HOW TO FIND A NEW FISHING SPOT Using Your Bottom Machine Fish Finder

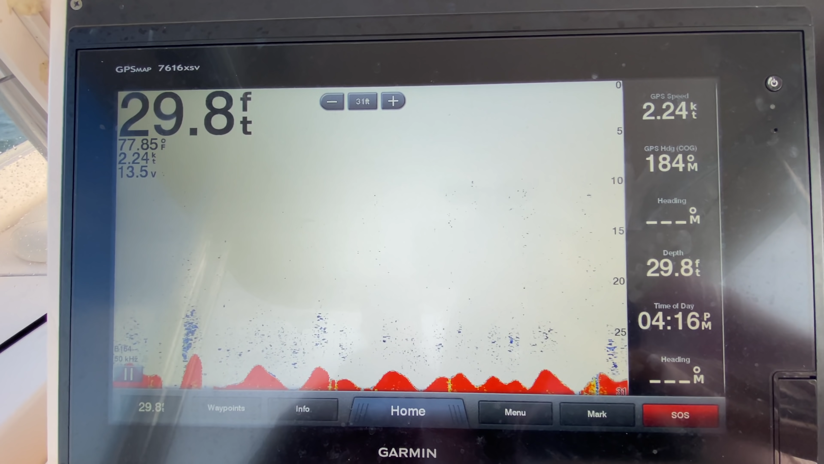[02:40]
On screen: depth 29.8 ft, water 77.85°F, speed 2.24 kn
So for me, that's both motors just in gear. And we're going to look at the machine. We're going to see what we see on the bottom. So looking at all these little blue dots, that's probably bait, small fish.
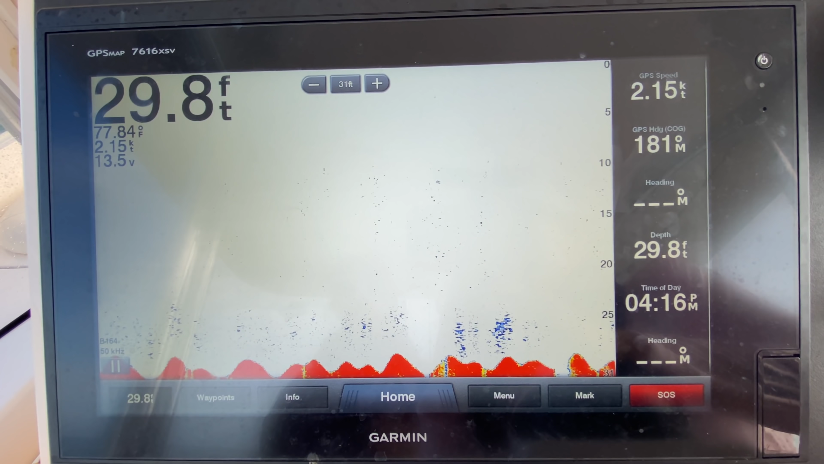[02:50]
On screen: depth 29.8 ft, speed 2.15 kn
It's not exactly what I want to see right now. So we are just going to continue traveling in a straight line.
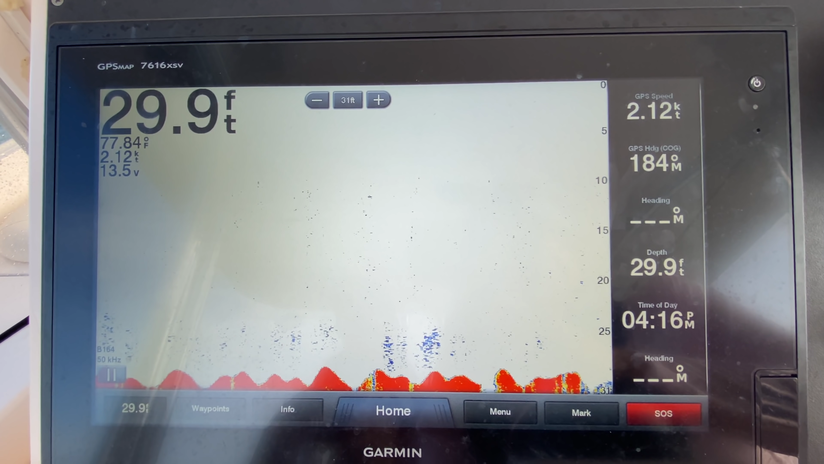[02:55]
On screen: depth 29.9 ft, water 77.84°F, speed 2.12 kn
And our primary focus is going to be right here on the right side of the screen.
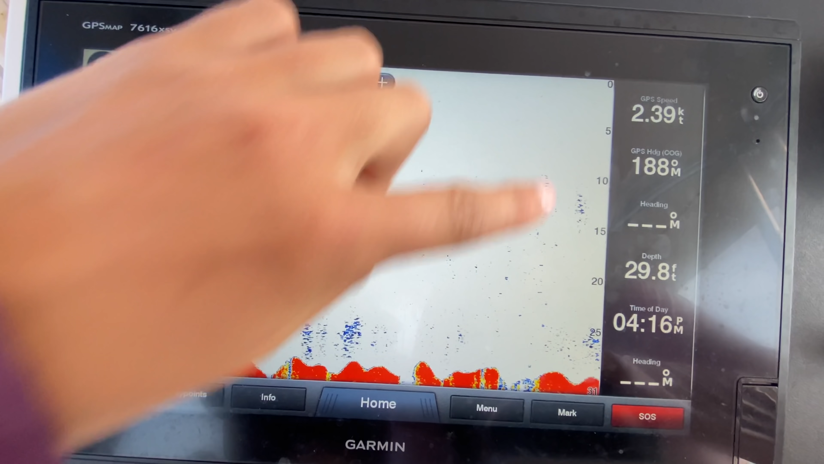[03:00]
On screen: depth 29.8 ft, speed 2.39 kn
That is live action. That is what is happening underneath the boat. Right. So I want to point out that the right side, that is as we pass over fish.
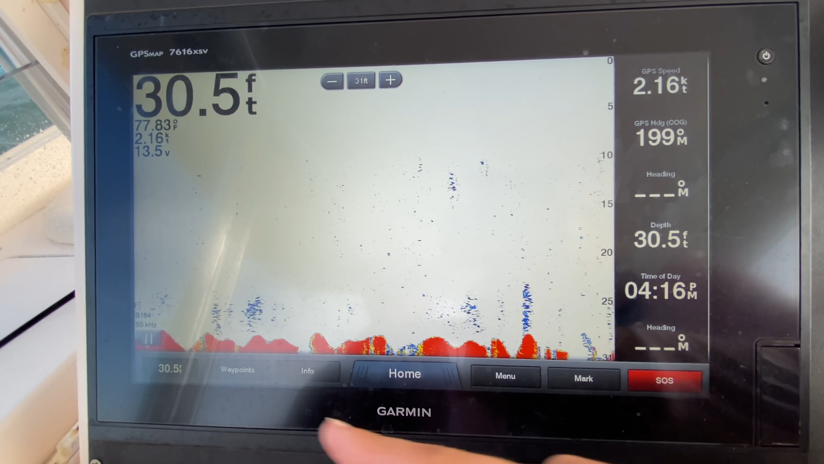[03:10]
On screen: depth 30.5 ft, water 77.83°F
The left side, this is old. So if you guys see something over here that you didn't realize you saw earlier, you already passed it.
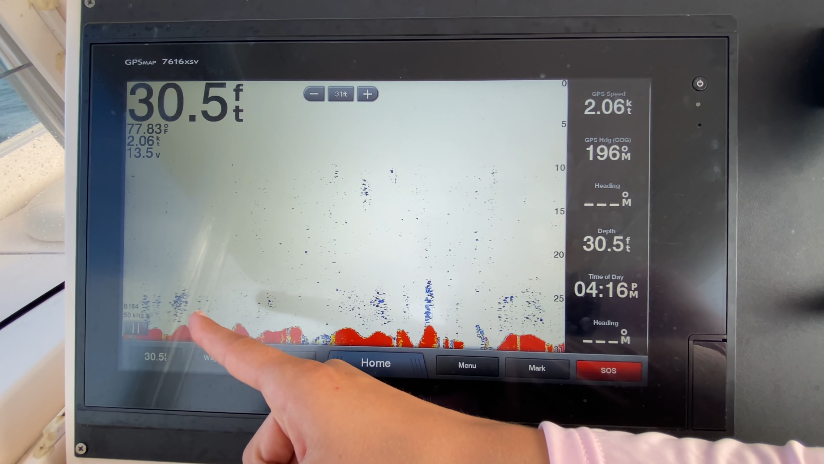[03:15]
On screen: depth 30.5 ft, water 77.83°F
So if you want to hit mark or something, just know that you're not exactly on it anymore. So it's really important to note that.
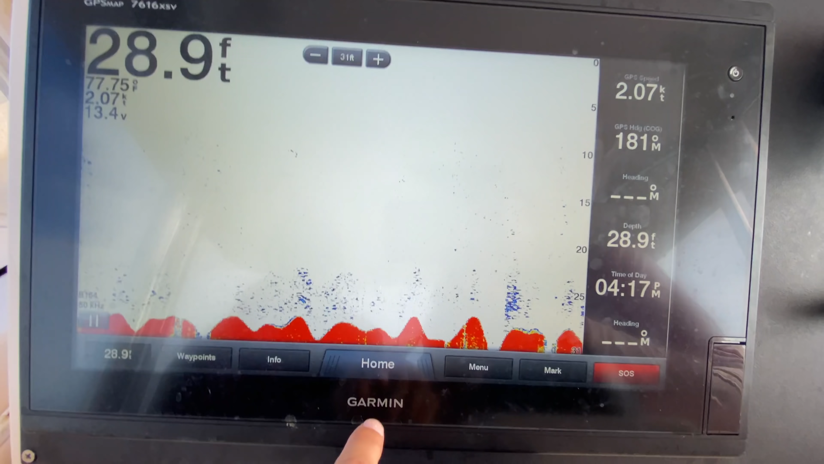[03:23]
On screen: depth 28.9 ft, water 77.75°F, speed 2.07 kn
This is my first sign of structure right here.
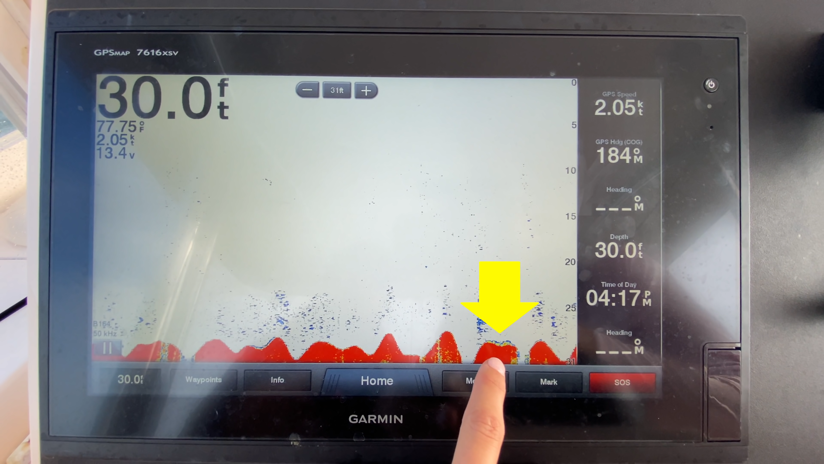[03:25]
On screen: depth 30.0 ft, speed 2.05 kn
You see those, the blue and red above the red. So this red right here, that's all bottom and sand.
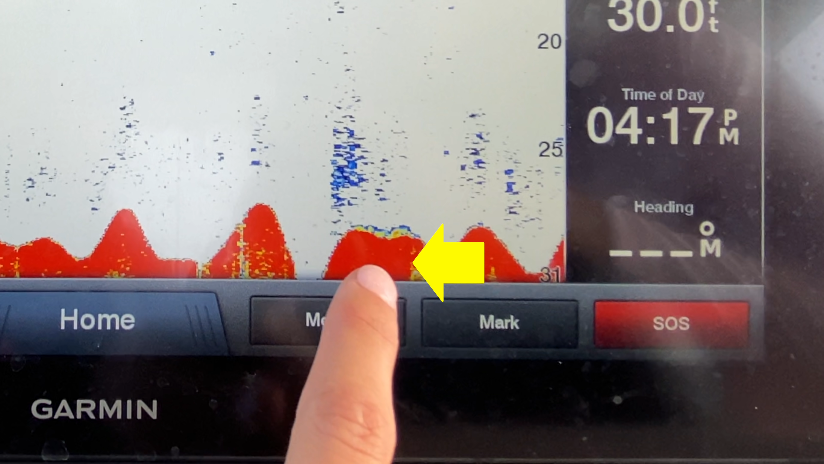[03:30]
But seeing right here, the yellow, the yellow and the blue, that's either a group of fish hanging out. It could be a little piece of coral coming up, but whatever it is, that's what we're looking for.
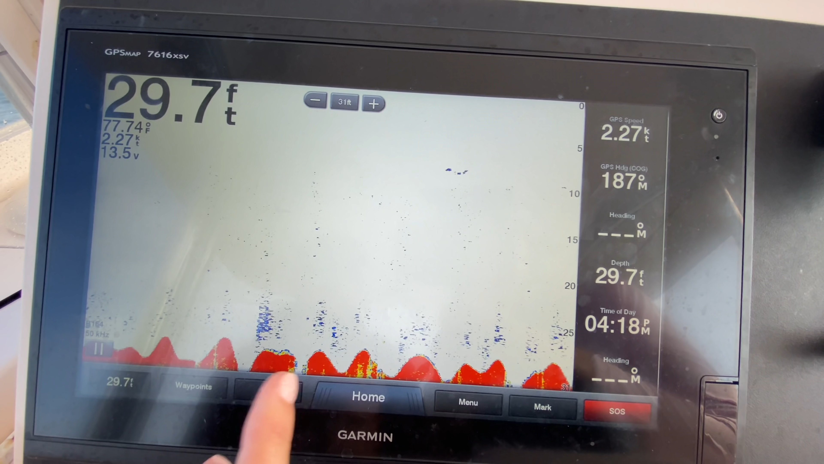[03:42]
On screen: depth 29.7 ft, water 77.74°F, speed 2.27 kn
Now, I would like to see more of it.
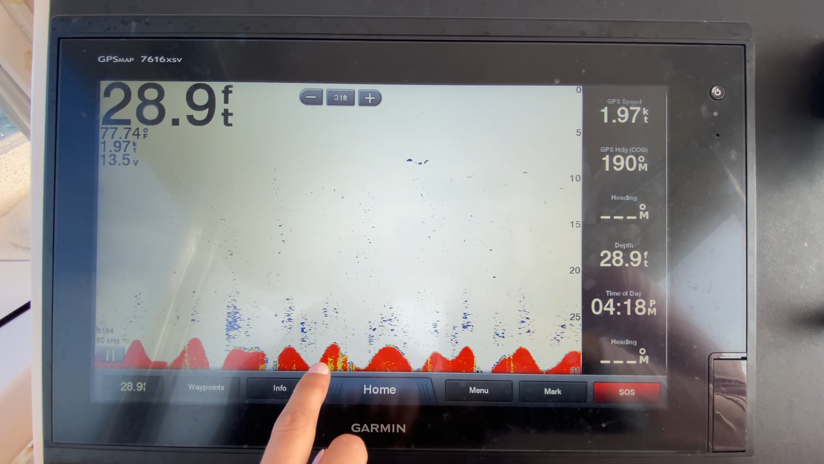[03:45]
On screen: depth 28.9 ft, water 77.74°F, speed 1.97 kn
But as we're continuing, you can see those blue lines over all this red. And that's a good sign.
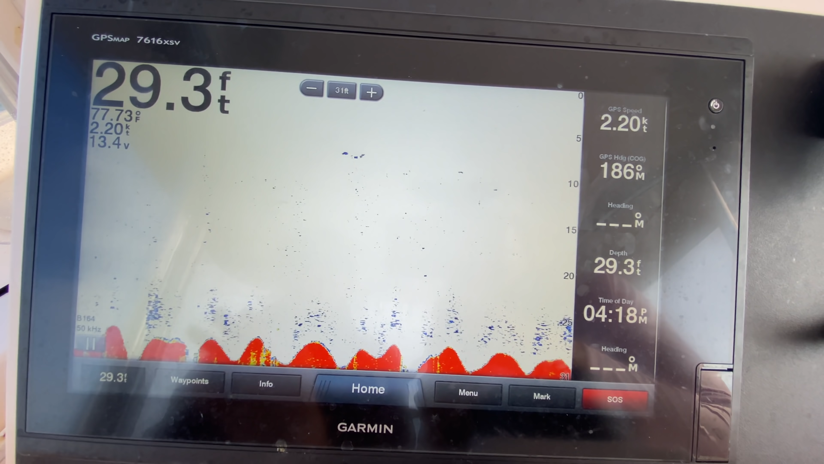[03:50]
On screen: depth 29.3 ft, water 77.73°F, speed 2.20 kn
That's showing me that there is now something on the bottom right where I am. Maybe I want to look for something a little better, but it's a good place to start. Right here, we have some yellow above the red. So we're not looking at the red, we're looking at what's above the red.
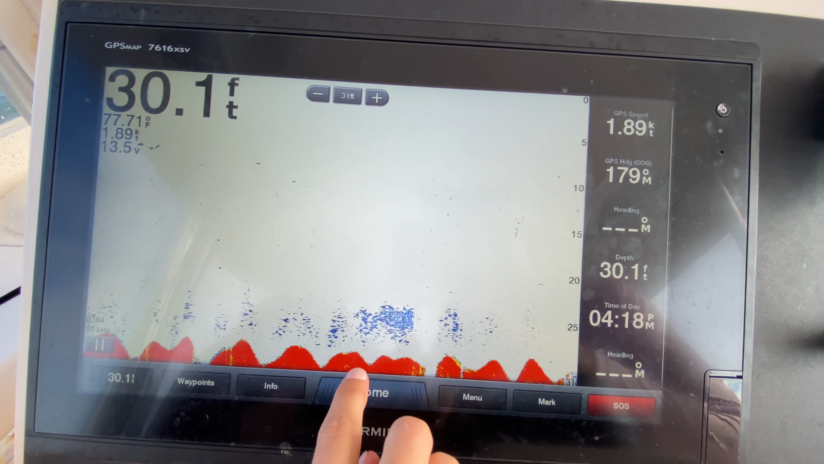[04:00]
On screen: depth 30.1 ft, water 77.71°F, speed 1.89 kn
We have blue, we have yellow, and that's what we're looking for to see if there's holding fish or if there's structure.
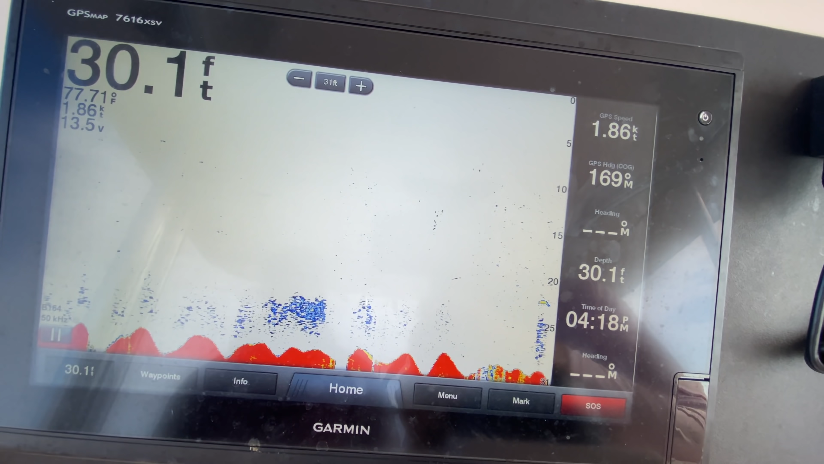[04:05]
On screen: depth 30.1 ft, water 77.71°F, speed 1.86 kn
Right there, that yellow boomerang, that's a fish for sure.
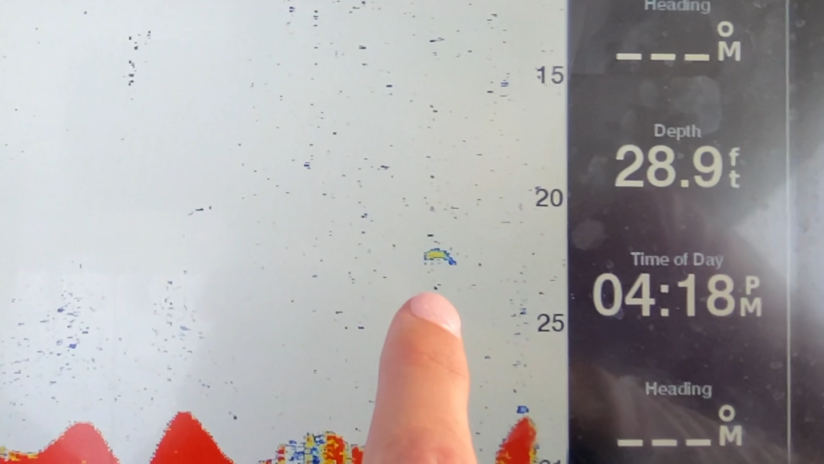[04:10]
On screen: depth 28.9 ft
That could be a large yellowtail snapper, depending on where we're fishing. Could be a small shark. I don't think it's a shark. I think it's a snapper of some sort.
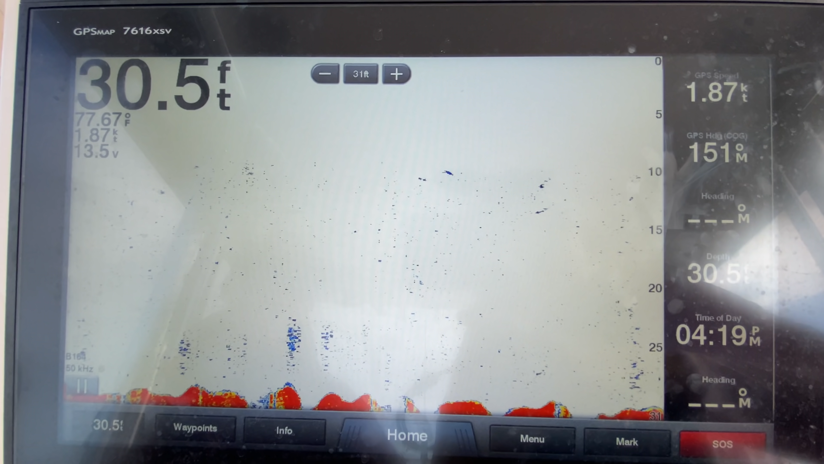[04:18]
On screen: depth 30.5 ft, water 77.67°F
Well, that looks good, Amanda. That looks good right there.
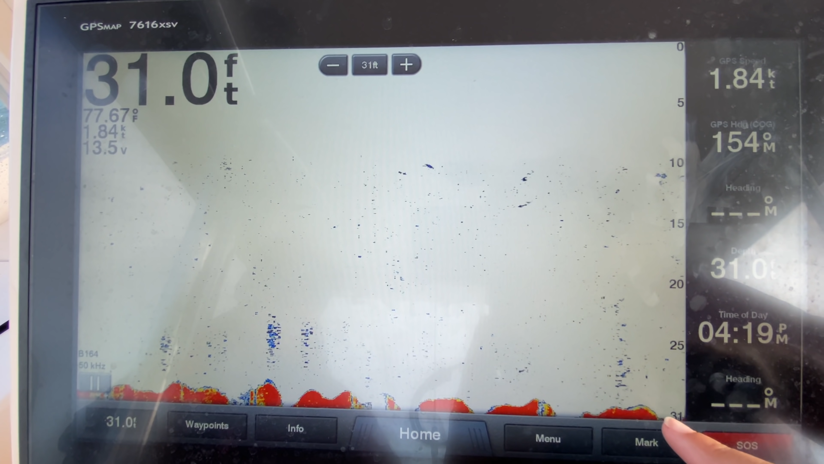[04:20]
On screen: depth 31.0 ft, water 77.67°F, speed 1.84 kn
All right.
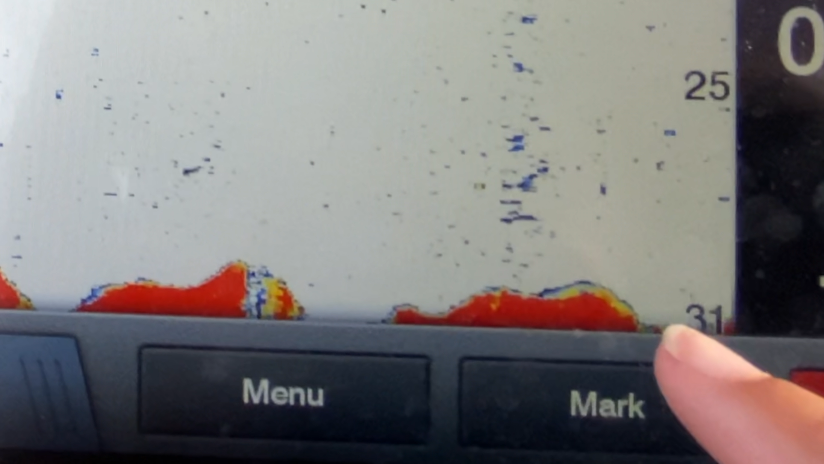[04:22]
So you guys see the yellow and blue right above the red. That's what we're looking for. The red is just the bottom. So don't pay attention necessarily to the red, but pay attention to the whatever is sitting right on top of the red. Yes. Or what is up in the water column.